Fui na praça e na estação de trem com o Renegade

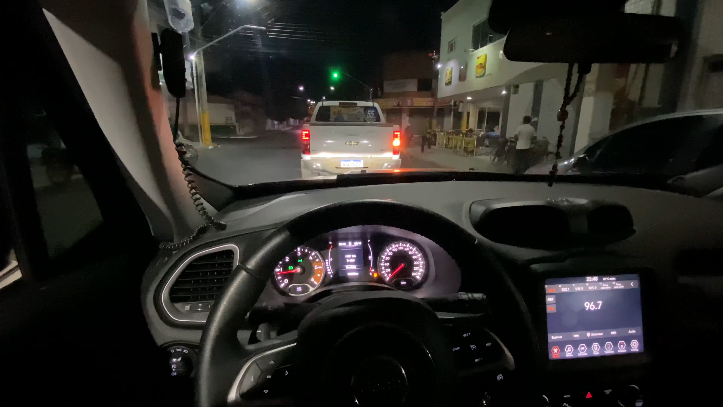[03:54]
O pessoal gosta de ver, né, a cidade. Muita gente falando que vai visitar o Ceará, que achava que era sem cor, eu acho, ou era sem graça.
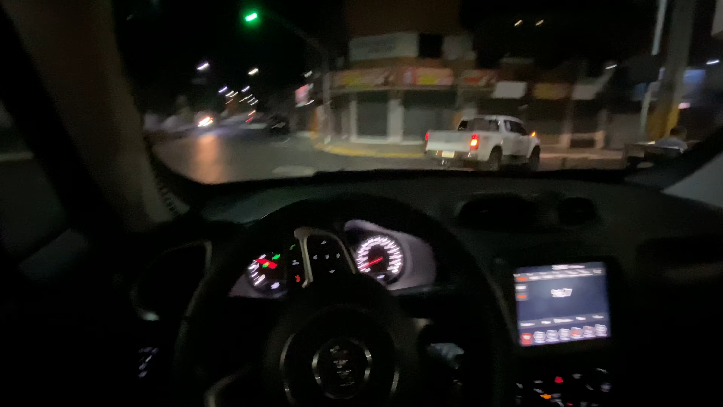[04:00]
E tá gostando muito a partir dos meus vídeos. A praça foi ali na esquina de trás.
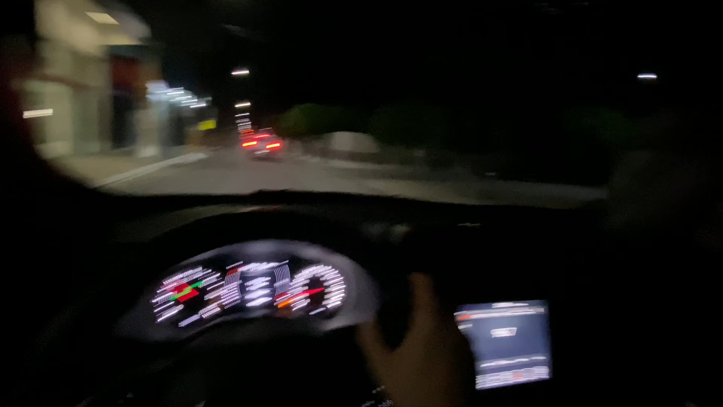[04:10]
Aqui nessa esquina aí já também, ó. Chega lá, onde tava a Praça do Leão, né? Tô falando pra vocês verem como tudo aqui é perto.
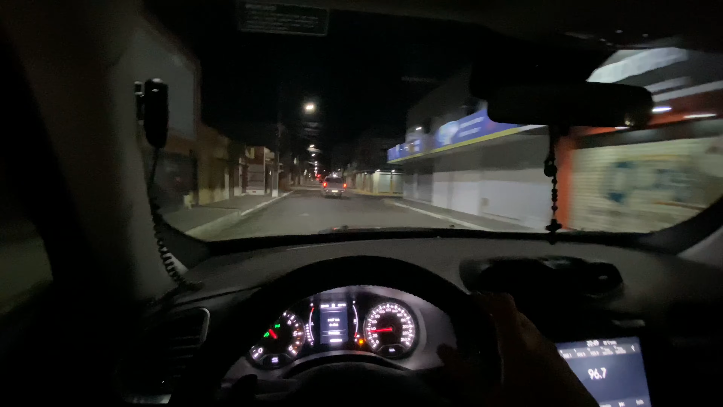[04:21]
A estação já fica no próximo semáforo.
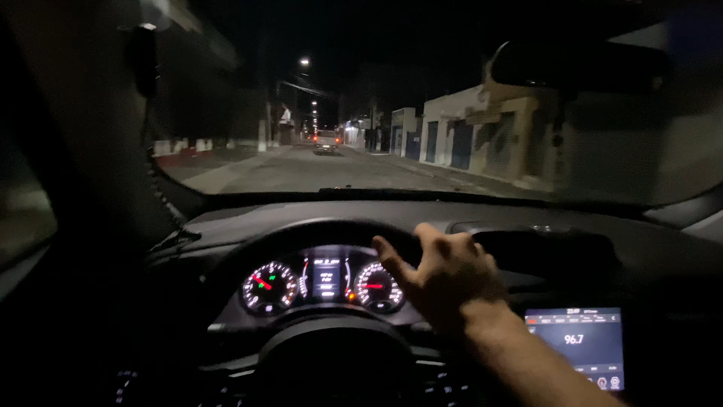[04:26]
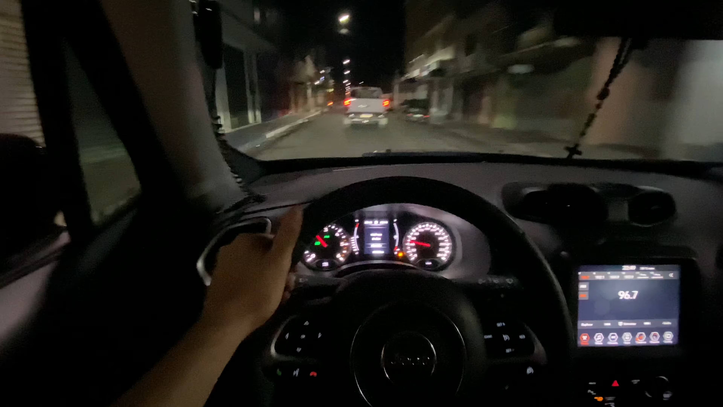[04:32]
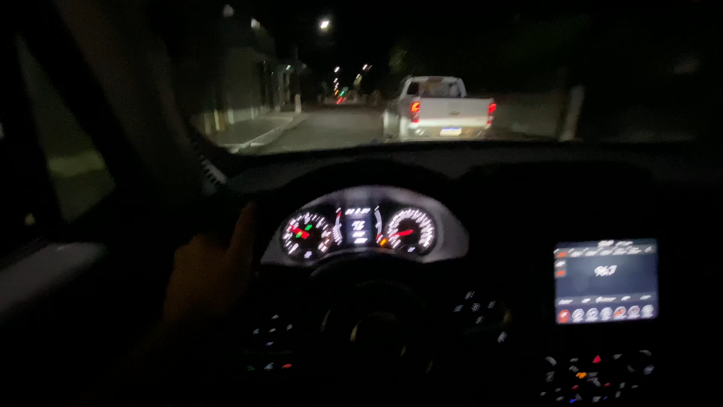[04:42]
Pronto, ó, já chegamos. Só que deram uma reformada agora. Vocês tinham que ver como estava destruído. Colocaram as luzes, ó. Antes da reforma, pessoal, não sei nem explicar.
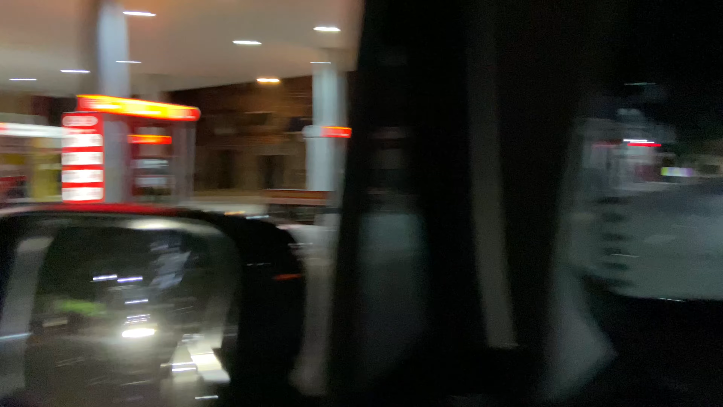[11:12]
Tem outros nas lojas. A Kombi aí, só dentro pela Kombi. Olha ali a altura do...
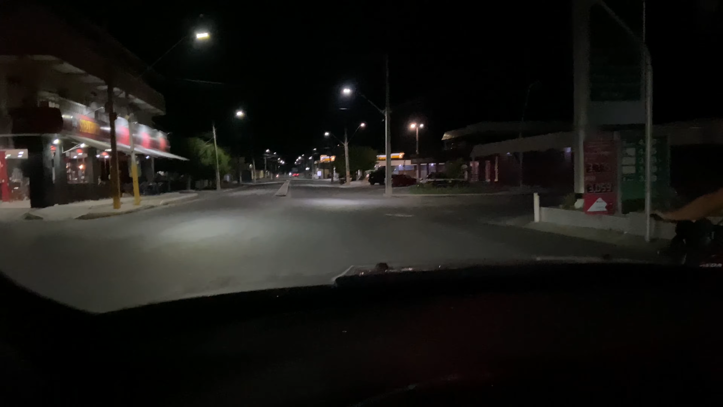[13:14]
rodoviária. Ah, o caminhão saiu. Eu ia mostrar o caminhão do bombeiro novo a vocês.
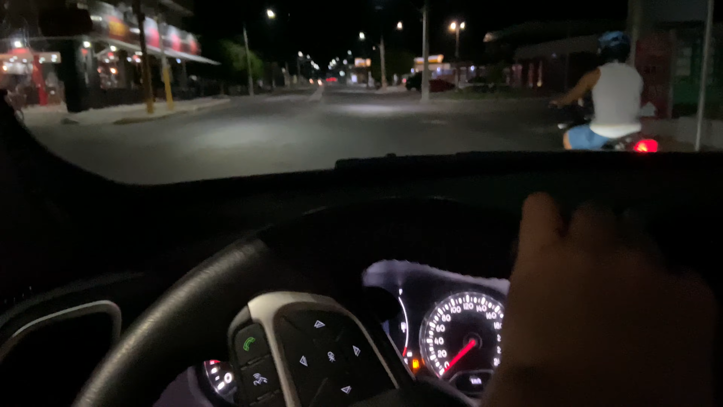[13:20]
Mas já saiu. Eu passei aqui há meia hora, uma hora atrás e tava aqui estacionado. Aí, ó. Fiat Uno dos guardinhas, tem uma Duster também.
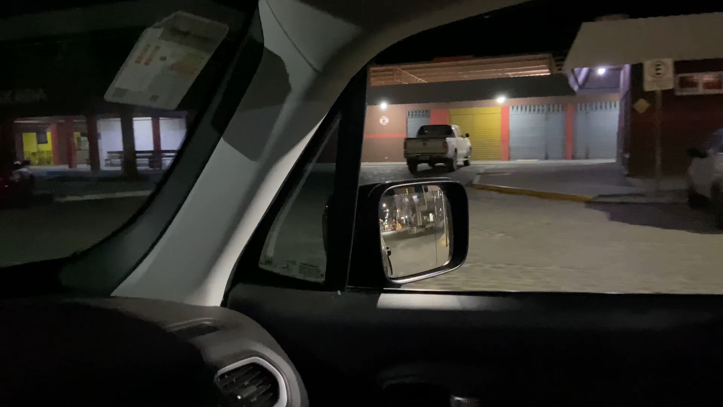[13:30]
Rodoviária. Aqui é o embarque, o ônibus para lá atrás.
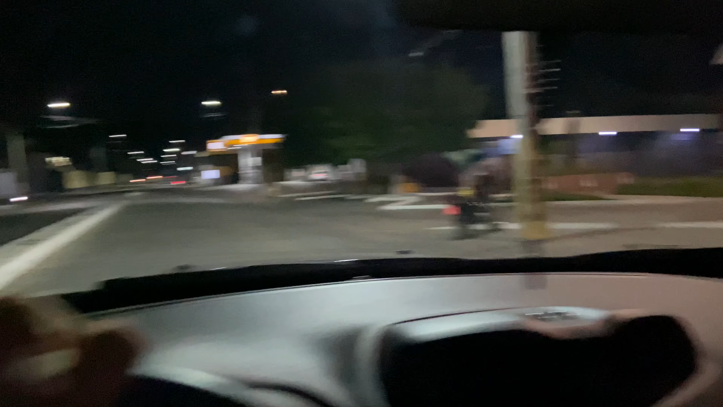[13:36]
E pronto. Aqui a Fiat. E uma loja que vende também Renault.
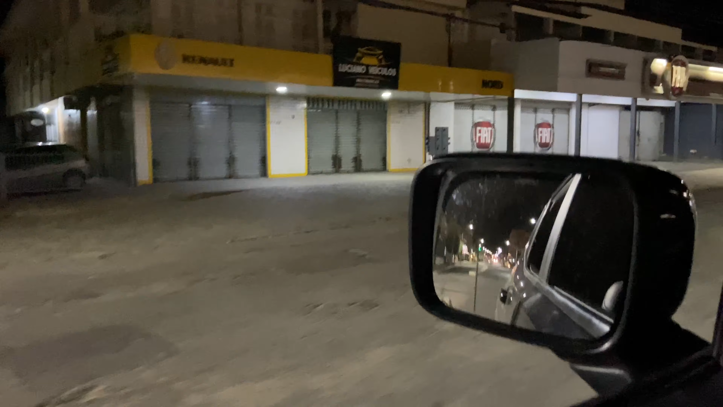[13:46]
Não sei se é autorizada, se é concessionária mesmo raiz, como eu falei, né? A única que eu considero aqui.
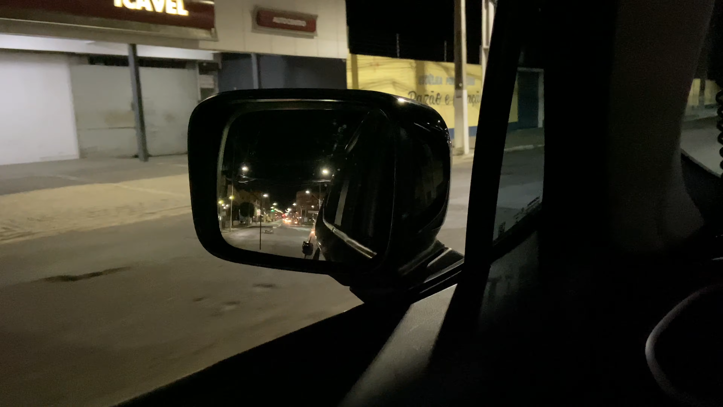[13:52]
Mas é, tem um emblema, tem tudo. A única que eu considero grande, tem aquela vidraçaria toda, aqueles ar-condicionados, né? Tudo padrão, garantia, tudo, é a Chevrolet.
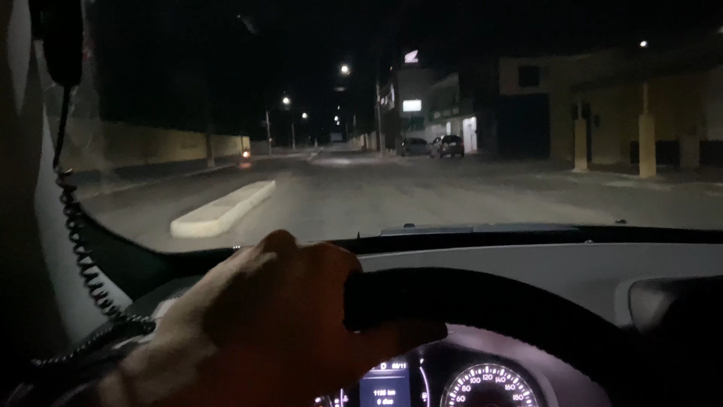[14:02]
Já fica aqui direto aqui, a uns 3 km.
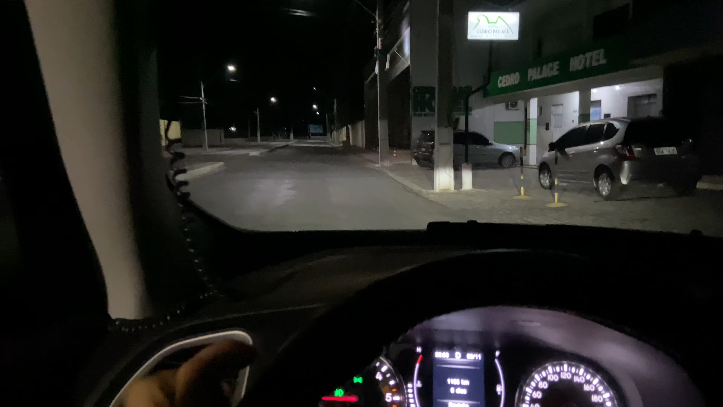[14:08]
Aqui é a Moto Cedro, vende moto. A Honda.